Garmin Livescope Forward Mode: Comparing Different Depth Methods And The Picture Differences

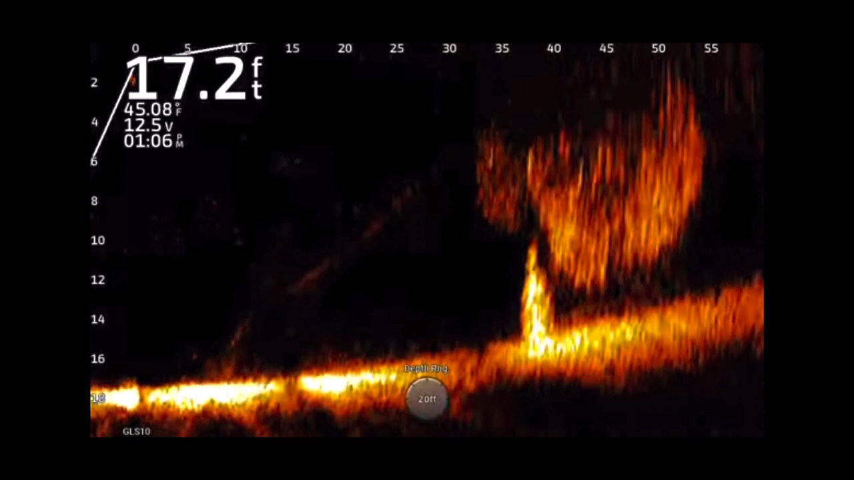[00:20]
On screen: depth 17.2 ft, water 45.08°F
i didn't end up catching a six pounder out of this group not actually on this footage but i'm over a christmas tree uh have you seen this christmas tree before in some of my videos and the shad were balled up over top of it and they're like there is there's a big bass and it's amazing how you see the shad just literally just separate when these bass come in but kind of another thing that i noticed in this video is um at the beginning of the video you see i'm in the
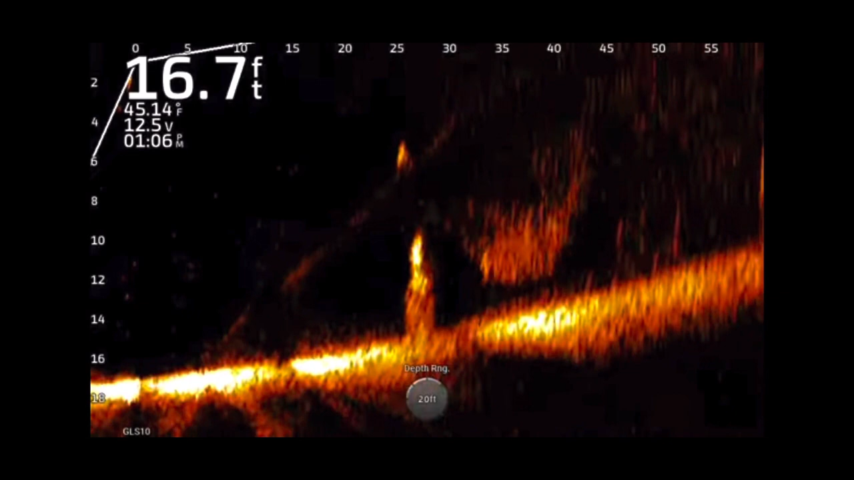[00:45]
On screen: depth 16.7 ft, water 45.14°F
three foot deeper than the actual depth that's how i have my screen set and
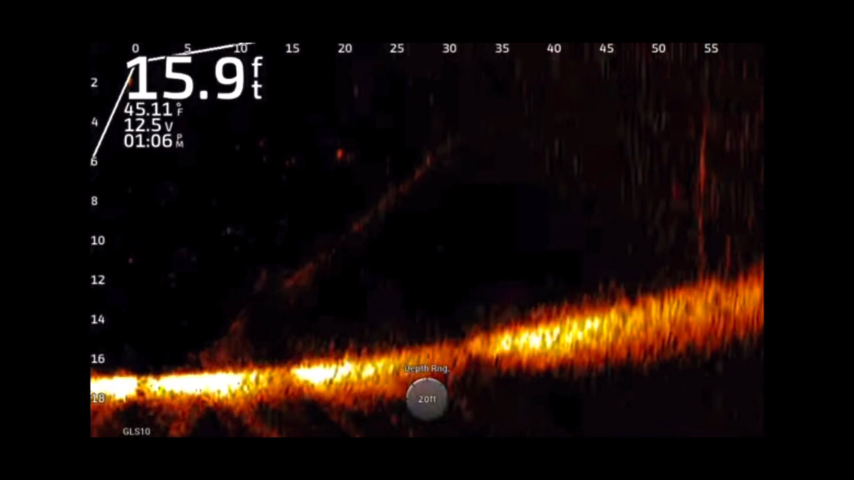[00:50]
On screen: depth 15.9 ft, water 45.11°F
later on the video i kind of switch i'm in a little bit shallower water but i don't switch it to uh three foot below i keep it on like 20 foot of depth now a guy brought this to my attention he said that what happens is when you're in say 10 foot of water and you put it on 20 foot of depth the
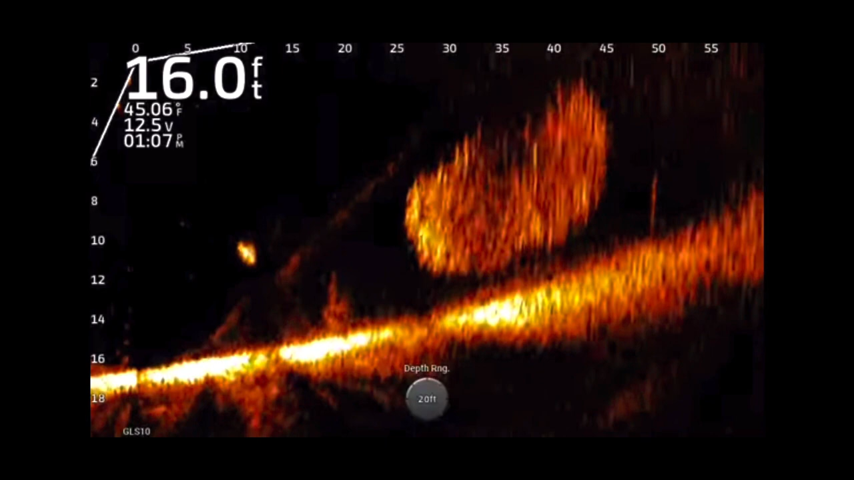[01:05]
On screen: depth 16.0 ft, water 45.06°F
fish finder of the unit thinks it's still thinks it's in closer to 20 foot of water so it sends out more power um so get by getting more power um
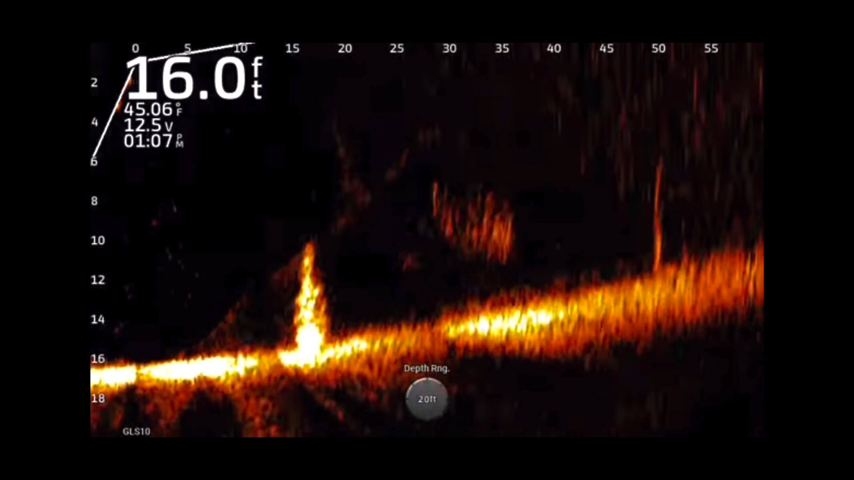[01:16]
On screen: depth 16.0 ft, water 45.06°F
they're saying that that you get a little bit clearer image and so
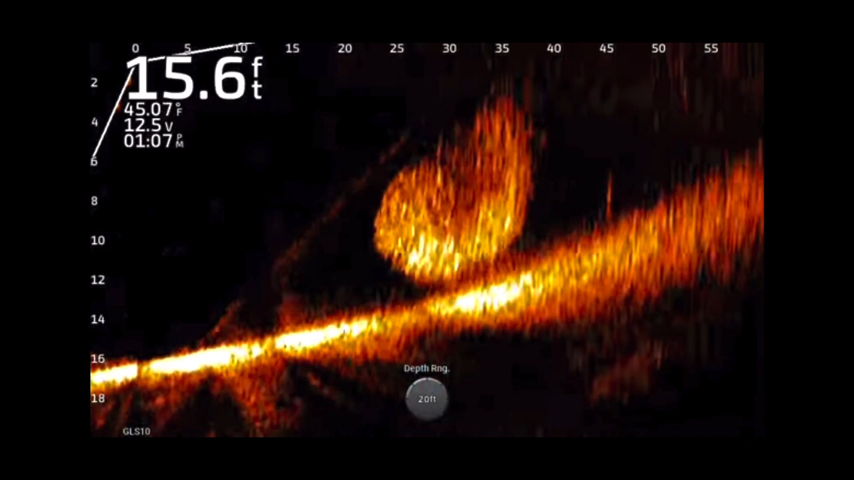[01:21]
On screen: depth 15.6 ft, water 45.07°F
i got to thinking about it and i could say this actually true i can't confirm this because i don't know
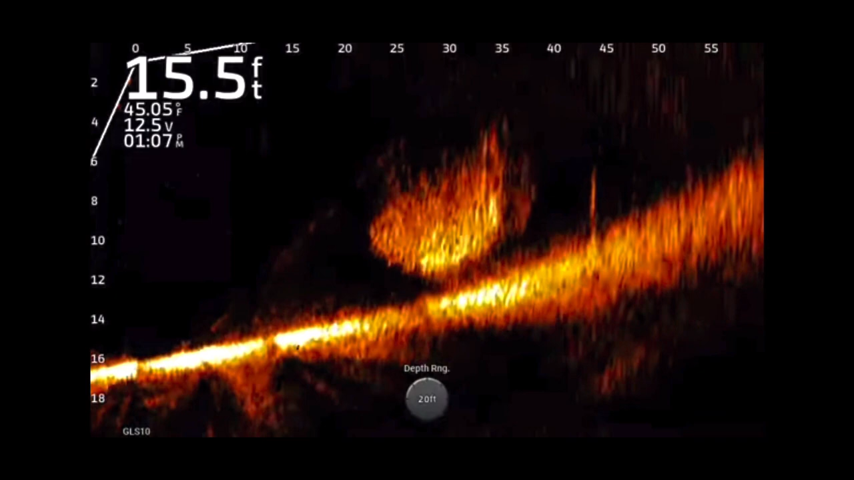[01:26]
On screen: depth 15.5 ft, water 45.05°F
exactly how the power output is on the uh units and how
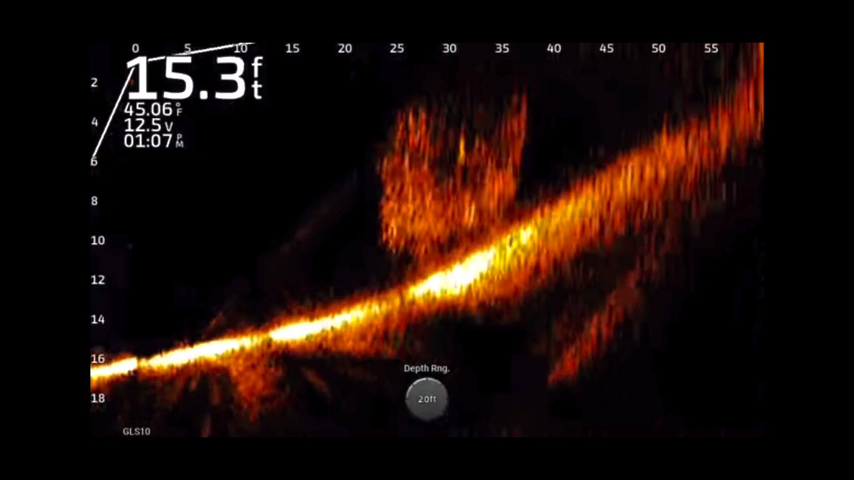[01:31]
On screen: depth 15.3 ft, water 45.06°F
that actually works but i could see if you're saying uh the same amount of power sent out in 10 foot of water would not work in 40 foot of water um so i guess if it uh
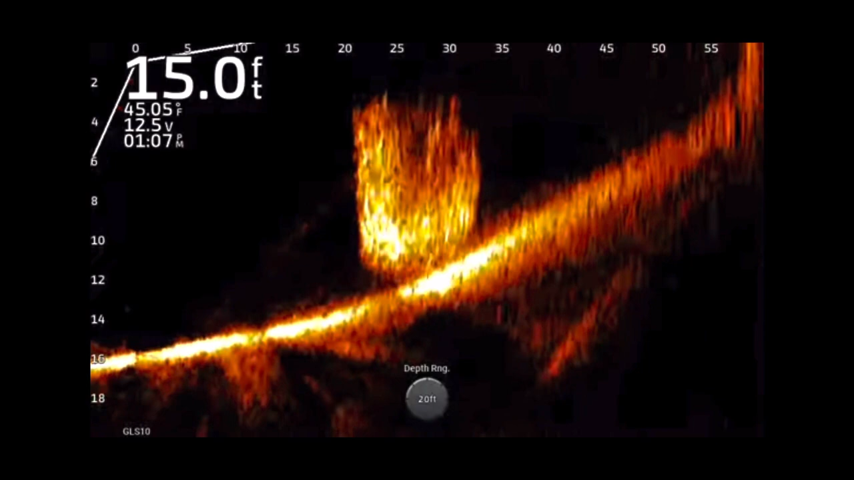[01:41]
On screen: depth 15.0 ft, water 45.05°F
so that sounds like it could be true but as i get a little bit shallower here i notice the crispness of the pitcher and um is increasing and
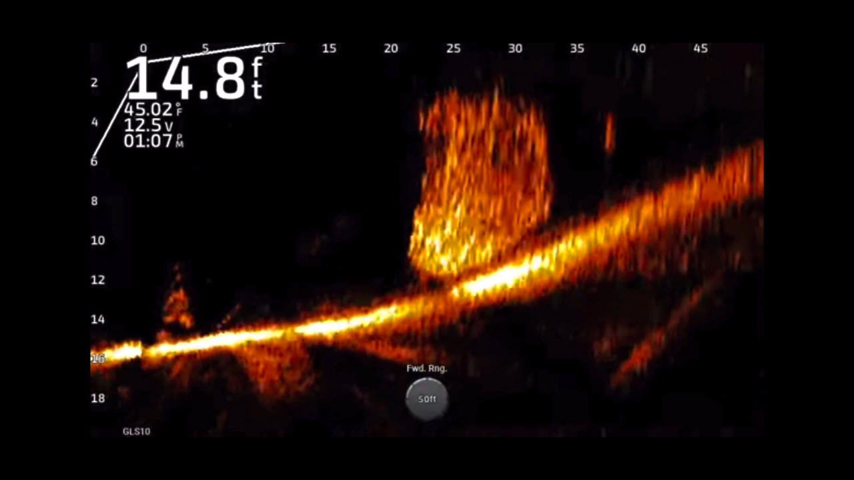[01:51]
On screen: depth 14.8 ft, water 45.02°F
i'm not changing my depth that much and so you know it sounds true don't know if it is true but it does sound like it has some logic behind it uh as you see me creeping up into 14 foot of water and some of these images just get clearer and clearer um and now i'm at 13 foot of water and the and the crispness of the images just
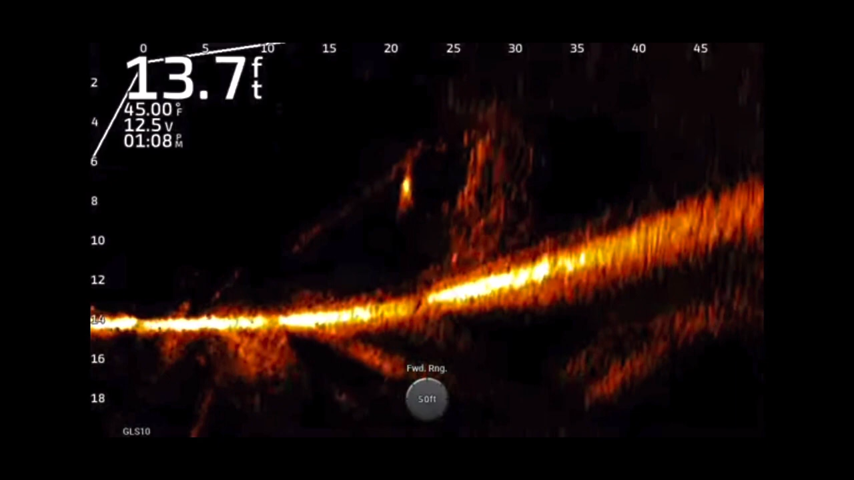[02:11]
On screen: depth 13.7 ft, water 45.00°F
gets better i mean look at this fish you can actually see his i mean the you couldn't see this in 20 foot of water very easily see him swimming around uh it's very easy to see the motion of his body and so and that's a big bass uh i did later on catch that fish right there um he was it was a little bit over six pounds beautiful fish but you notice i'm in 13 foot of water here and 12 and a half foot of water but i still have it set on that 20 foot range and to me the target